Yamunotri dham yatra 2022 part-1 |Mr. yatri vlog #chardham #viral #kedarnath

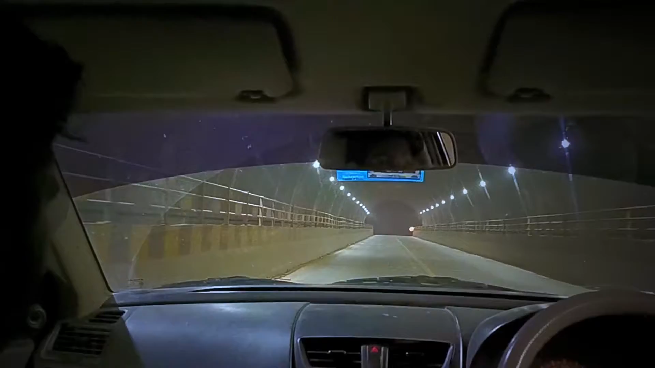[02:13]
दोस्तों रात के बजे 2:30 हम आ चुके हैं ISBT देहरादून।